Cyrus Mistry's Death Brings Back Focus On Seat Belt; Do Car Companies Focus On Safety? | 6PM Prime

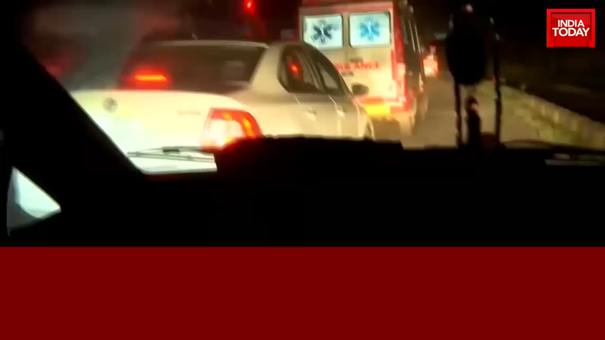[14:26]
were brought by road to HN Reliance Foundation Hospital in Mumbai on Monday.